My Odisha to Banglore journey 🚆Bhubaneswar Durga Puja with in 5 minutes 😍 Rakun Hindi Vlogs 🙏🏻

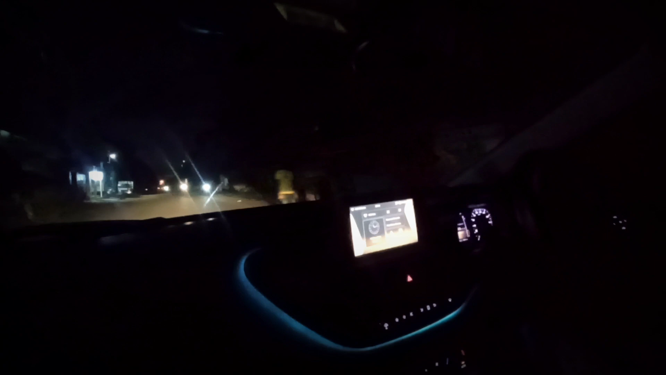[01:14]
It's still so long. Still, Bhoognesaur's traffic is a lot of jam.
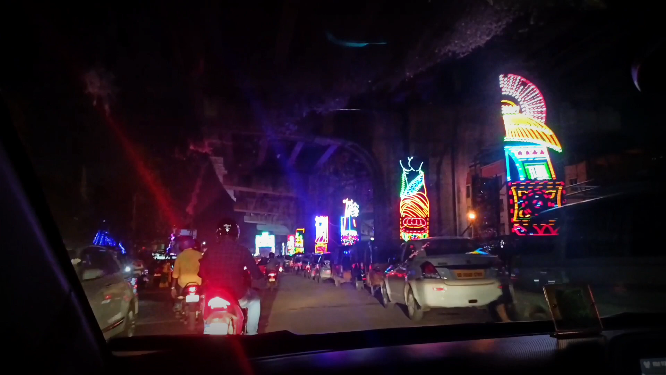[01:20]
Because you can see how many cars are in the house.
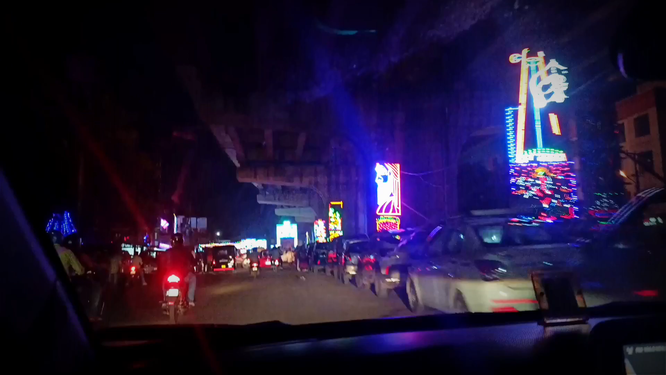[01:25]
We are going to go to Rasulgarh. You are leaving now.